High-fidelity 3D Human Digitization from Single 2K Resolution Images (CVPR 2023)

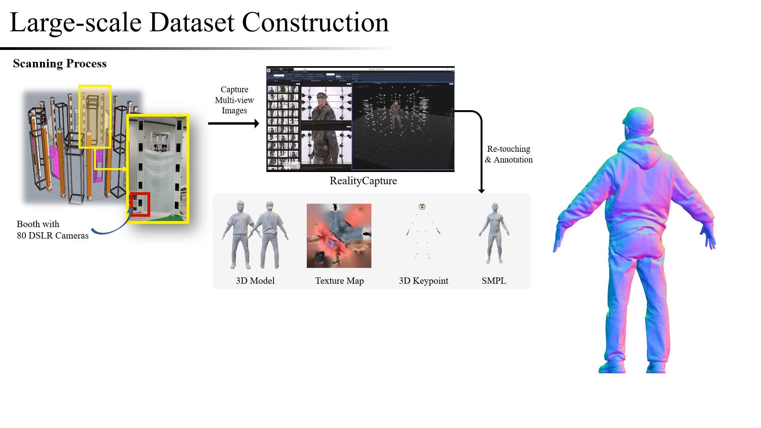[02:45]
Also, our dataset reflects the appearance of real people by capturing various types of people.
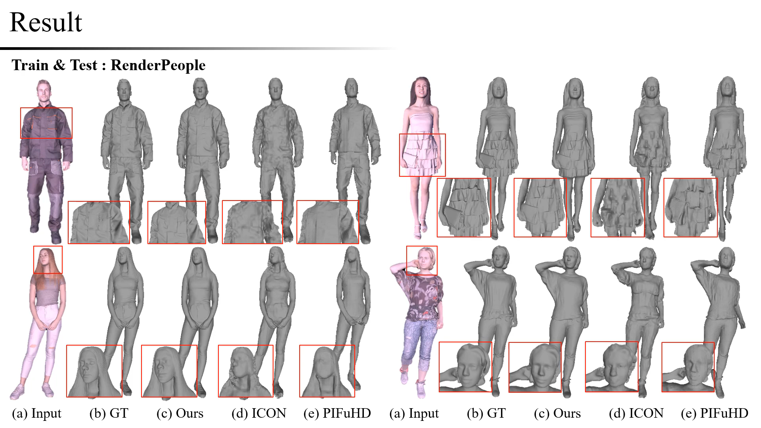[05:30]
For Render People dataset, our results show much more similar results to the GT compared to others. Also, in the case of T-Human 2 dataset, our results also show superior performance in detailed observation.
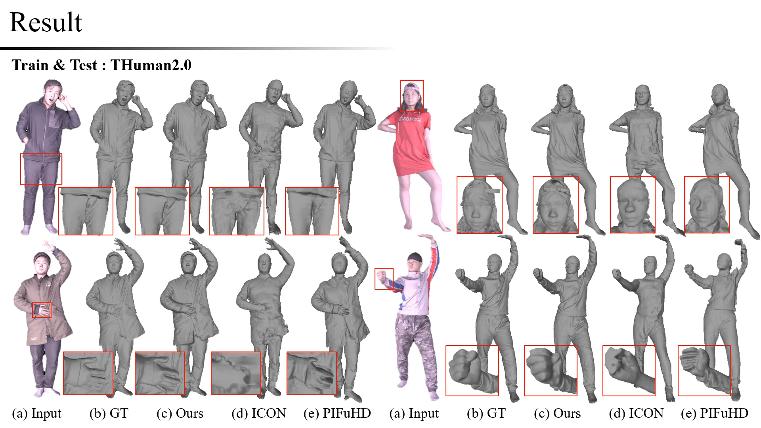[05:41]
In particular, the surface of the face and fabric shows more smooth and detailed performance compared to other methods.